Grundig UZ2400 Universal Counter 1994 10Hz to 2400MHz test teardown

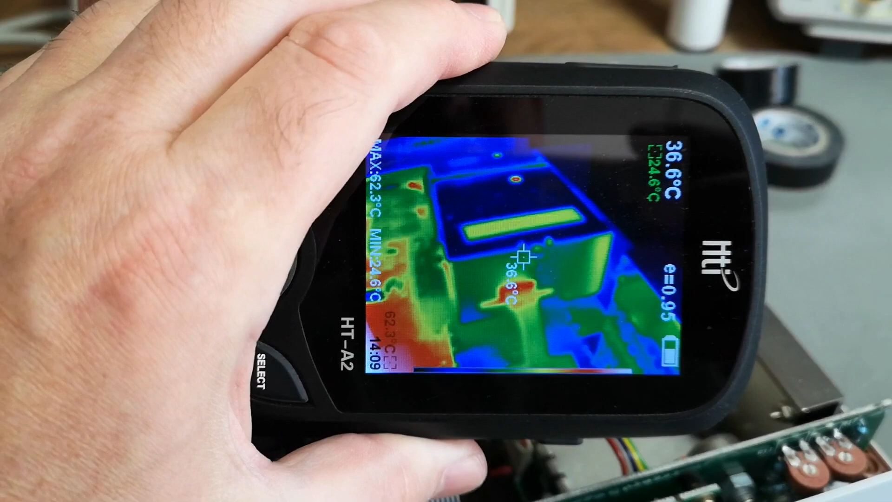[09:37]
On screen: spot 36.6°C, max 62.3°C, min 24.6°C
shiny so that means you can't really pick it up with a thermal camera so
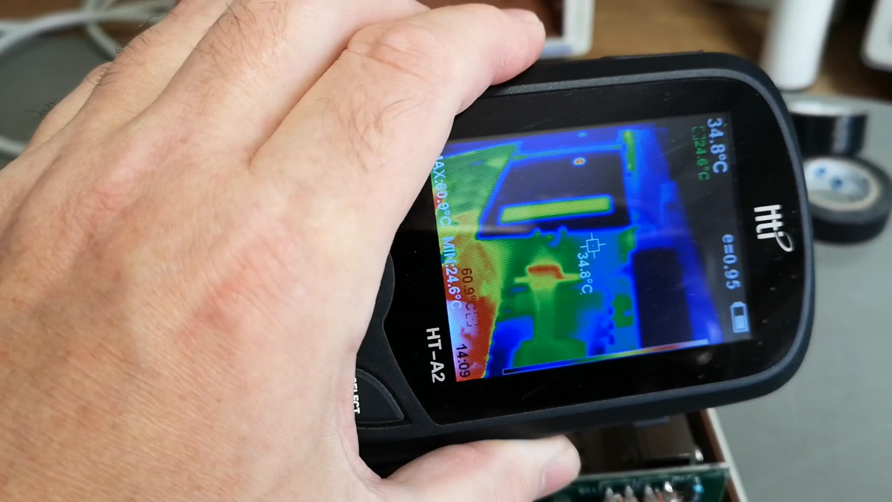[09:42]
On screen: spot 34.8°C, min 24.6°C
i'm probably going to add a little bit of uh paint to this one so i can show you what's going on here we got a
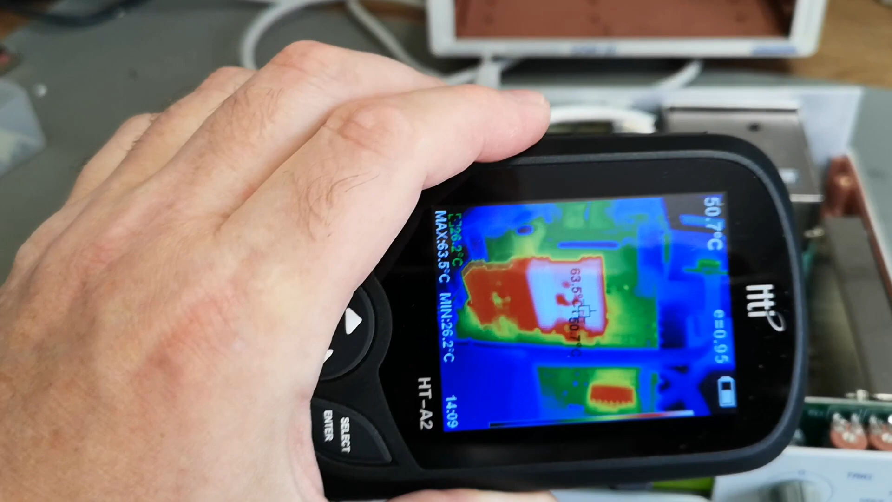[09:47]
On screen: min 26.2°C
voltage regulator it's running at 63
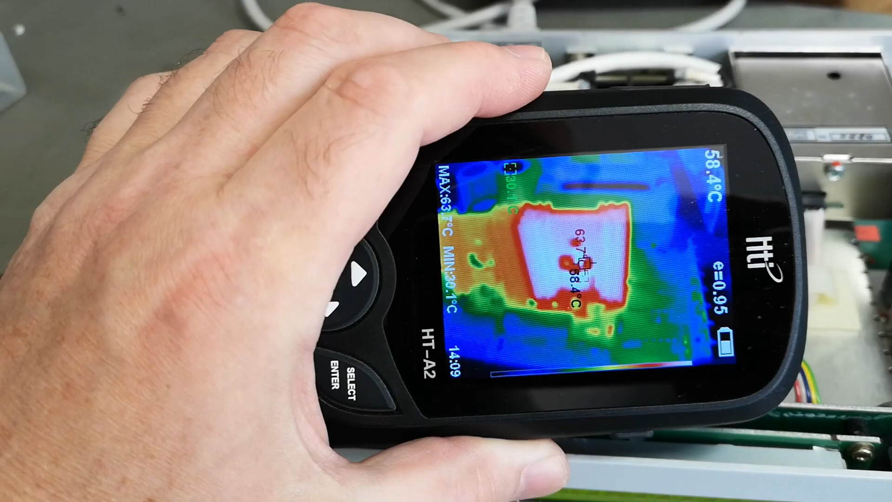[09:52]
On screen: spot 58.4°C
celsius and the other one is running at 49
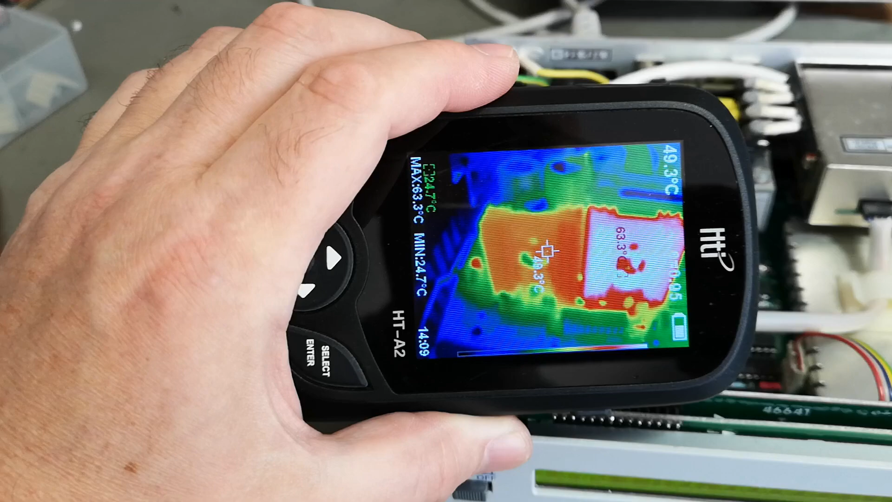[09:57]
On screen: max 63.3°C, min 24.7°C
oh yeah the transformer is nice and cold
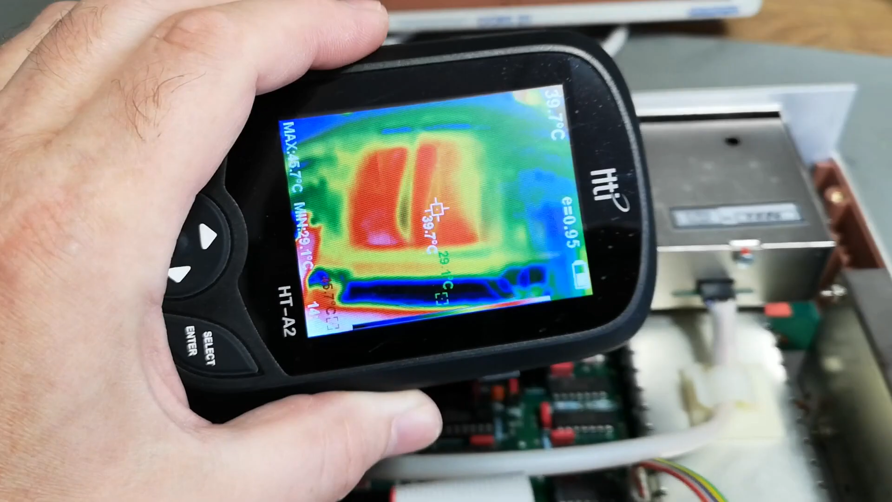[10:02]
so all that is good meanwhile i want to show you the inner workings
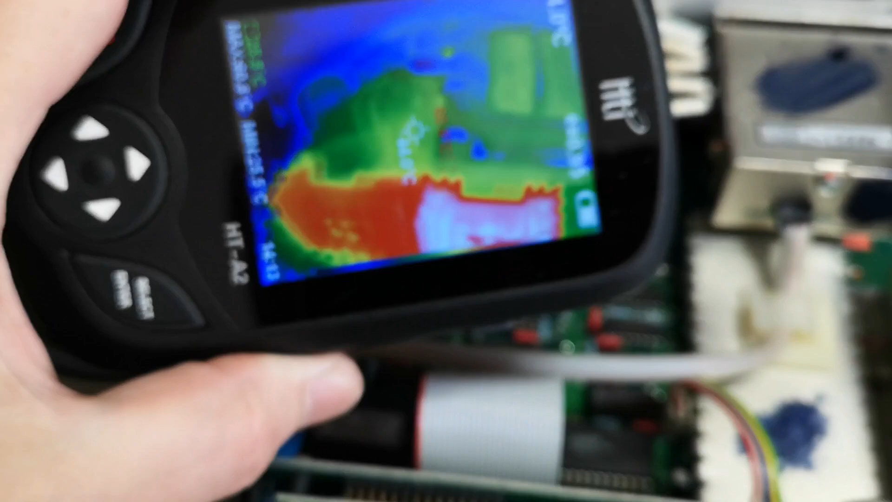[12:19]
before you saw the capacitors shine on the top like they
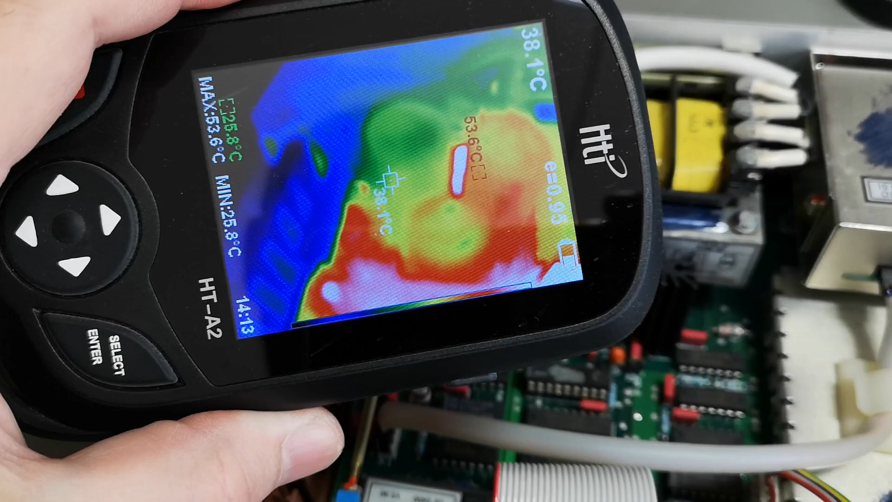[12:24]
On screen: max 53.6°C, min 25.8°C
were ice cold and that is of course because they were shiny so now i
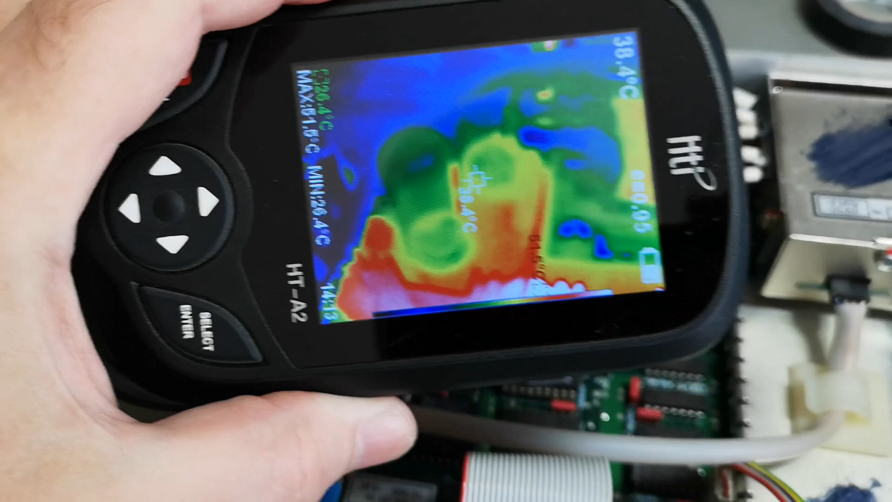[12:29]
On screen: min 26.4°C
made them less shiny i tried to see if the paint here on but
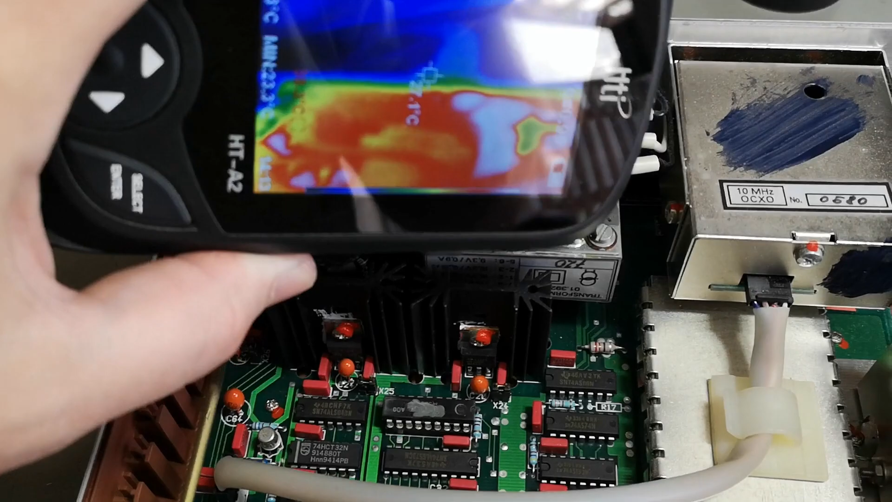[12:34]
this type of shininess here is on the transformer wasn't really a thing but now look at the oscillator
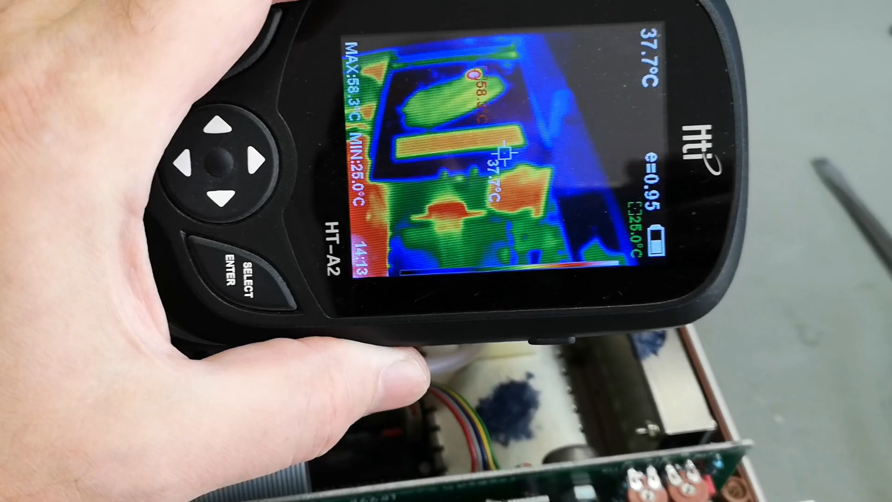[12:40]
On screen: spot 37.7°C, max 58.3°C, min 25.0°C
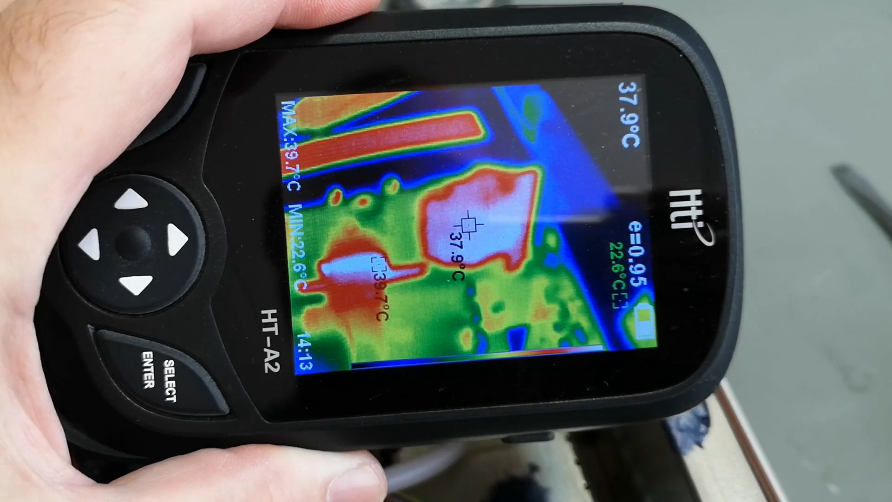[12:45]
On screen: spot 37.9°C, max 39.7°C, min 22.6°C
so that is the sticker and this is my paint so there's
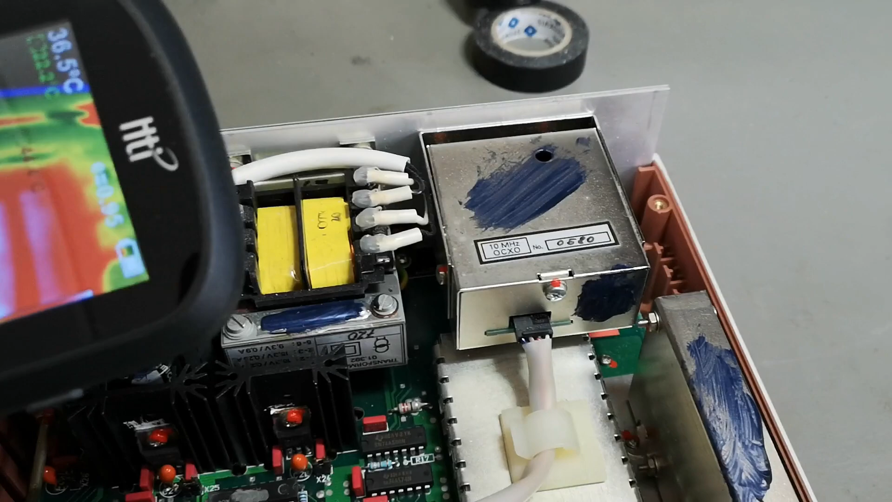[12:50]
definitely a big different oh yeah look down that hole oh yo
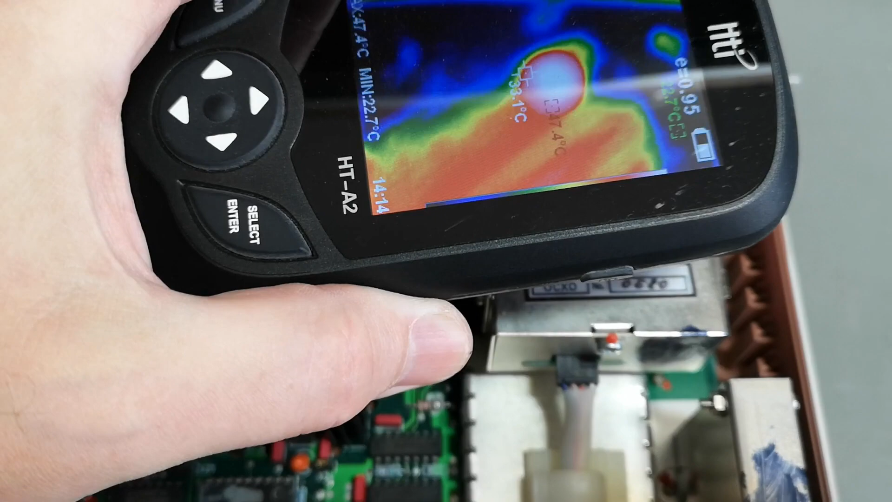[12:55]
On screen: min 22.7°C
yo 40 50 celsius down the
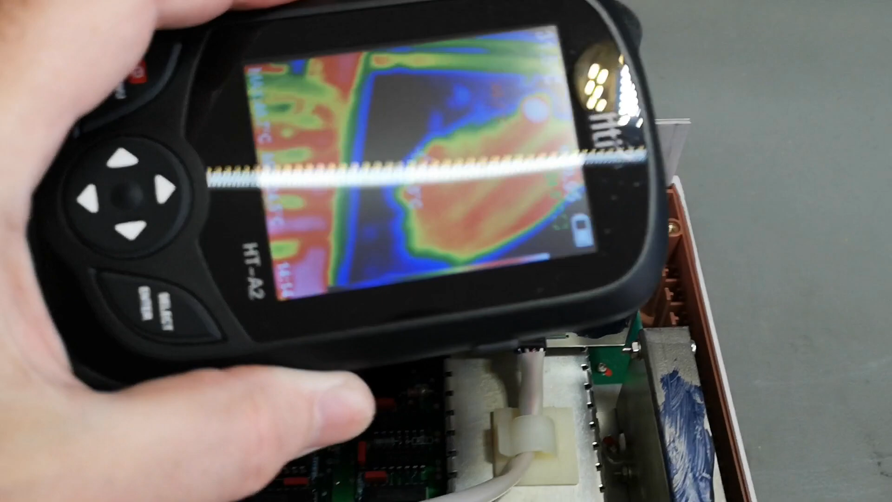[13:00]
little hole here so i bet that will be a frequency adjustment i also uh found that this
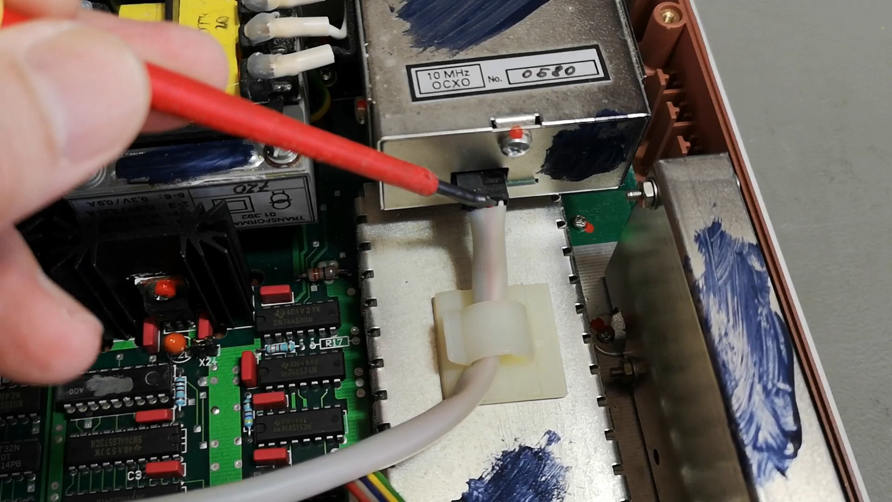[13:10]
cable here there have a little funny wire that goes out here but i think there's a shield around the output so that is also a good thing what they're doing here
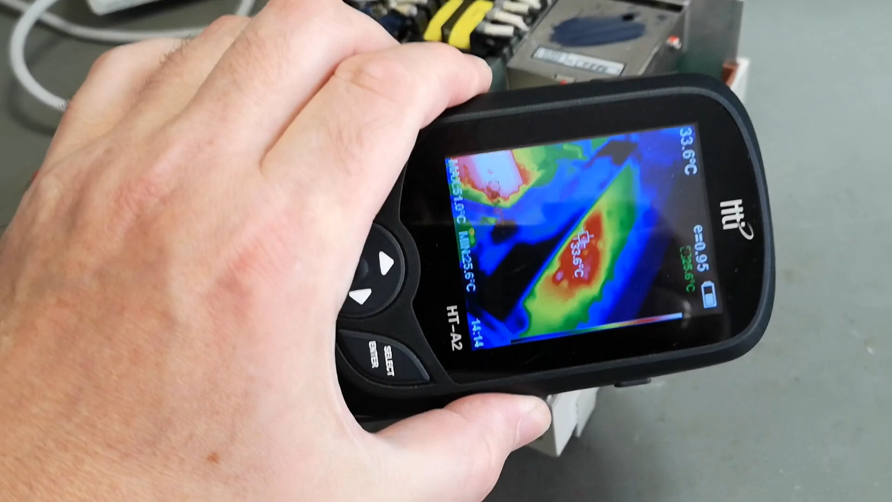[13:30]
yeah that is running nice and warm too yeah we can see that
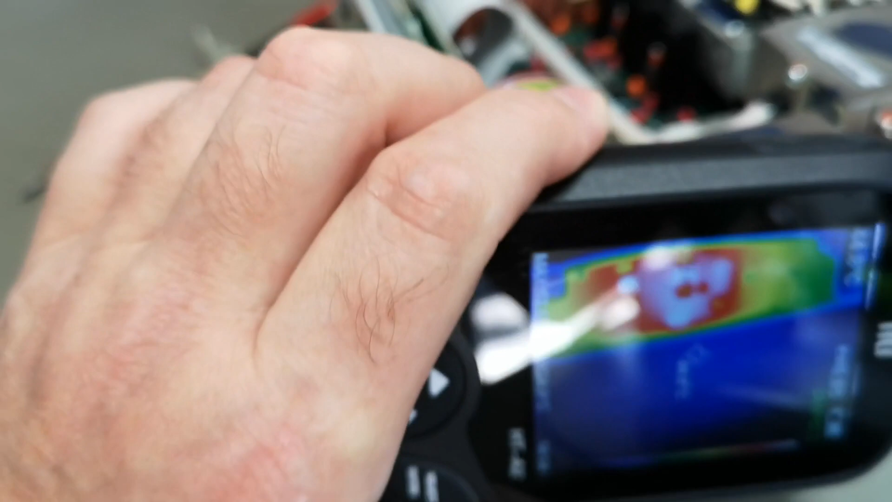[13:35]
will be the two amplifiers aha this is where they got the prescaler located